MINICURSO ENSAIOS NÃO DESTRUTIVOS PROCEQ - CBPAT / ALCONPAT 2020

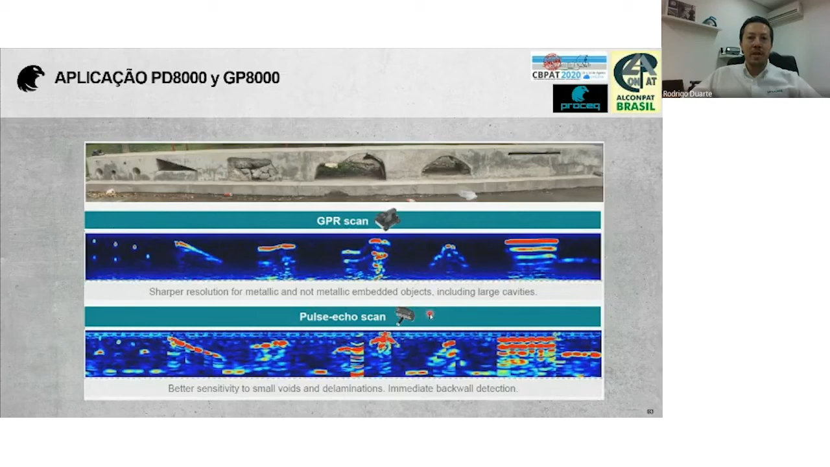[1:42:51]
Armaduras, cabos de proteção. Então, tudo que é aço, ele reflete muito bem, a gente tem uma excelente visualização no equipamento. Já o ultrassom, o pulso eco, no caso o PD8000, é excelente para verificação de defeitos, né, os vazios de laminação. Todas essas tecnologias, elas contam com logbook,